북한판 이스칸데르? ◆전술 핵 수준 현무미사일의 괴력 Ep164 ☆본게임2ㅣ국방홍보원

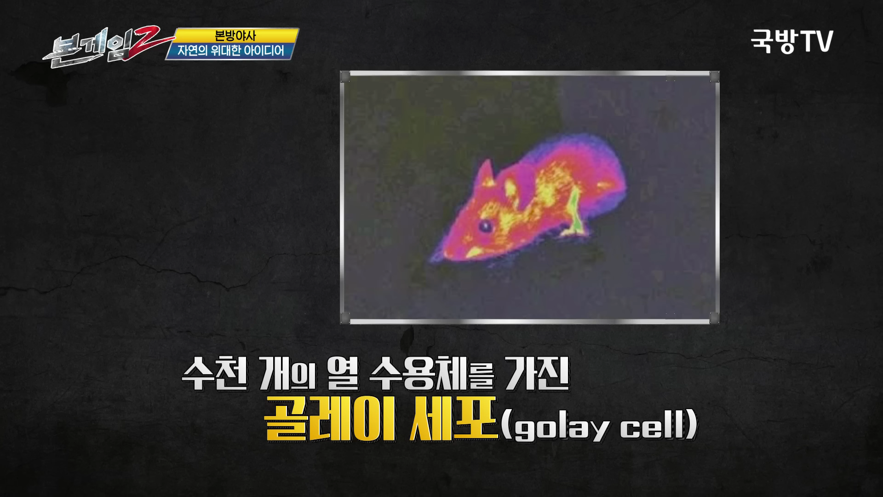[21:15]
이 골레이 세포 덕분에 뱀은 눈이 안 좋아도 물체의 적외선, 즉 열을 감지합니다. 적외선 하니까 뱀이 어떤 무기인지 바로 감이 오시죠?